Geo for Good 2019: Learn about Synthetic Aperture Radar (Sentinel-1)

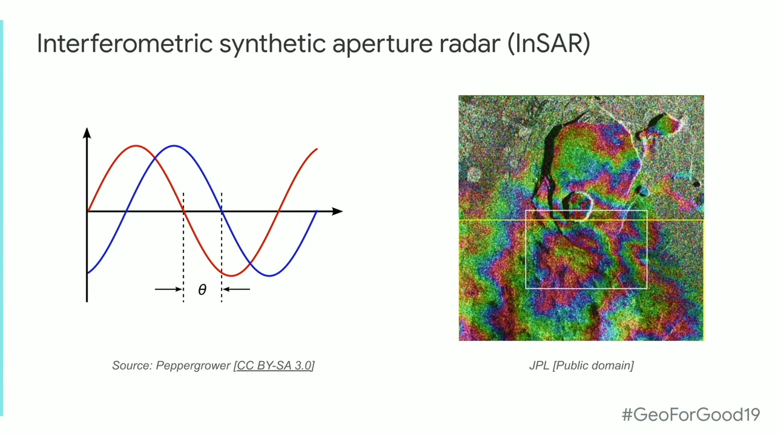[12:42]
these, uh, phase differences between the repeat passes. And that's known as INSAR. We're not going to do INSAR in Earth Engine. I'm not going to be describing that here. It's, it uses a data type of complex numbers, which is not one of the things we natively support in Earth Engine right now. So I just wanted to mention that in here, but unfortunately, we're not going to have any examples of that. All right. There's a lot of good tutorials out there.
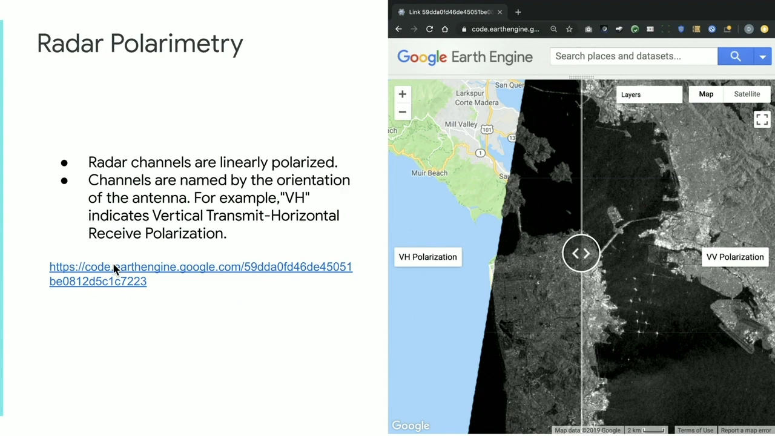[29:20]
So VH is vertical transmit, horizontal receive polarization, et cetera. And if I go into this example here with, uh, showing the code here or not showing the code yet,